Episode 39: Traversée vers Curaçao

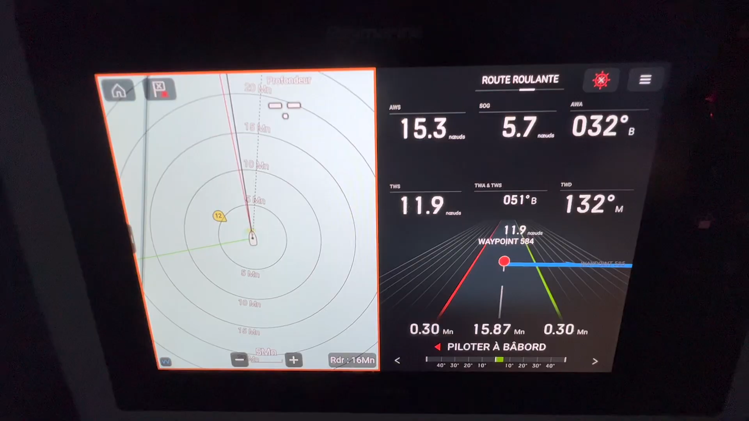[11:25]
Toujours entre 13 et 15 nœuds et notre vitesse moyenne à 5,5.
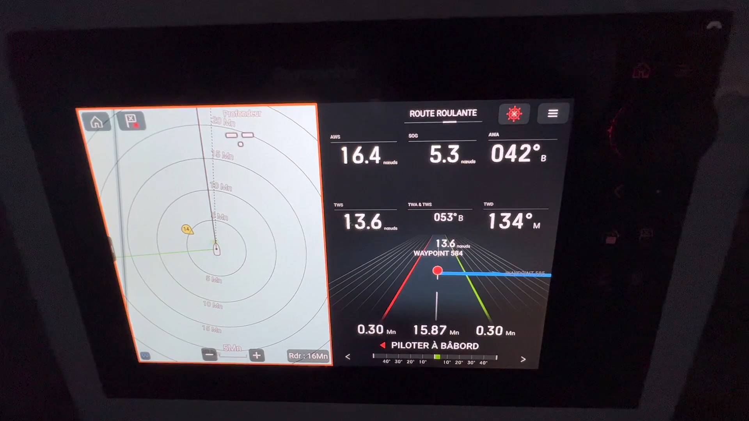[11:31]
L'angle du vent est entre 35 et 40 degrés.